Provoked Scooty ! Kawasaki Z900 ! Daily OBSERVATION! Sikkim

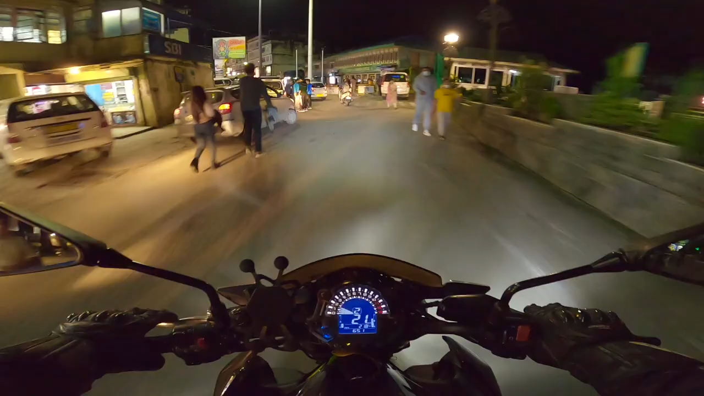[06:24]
दिखाई नहीं दे रहा है क्या पीछे बिना देख के गड्डी निकलता है भाई लोग.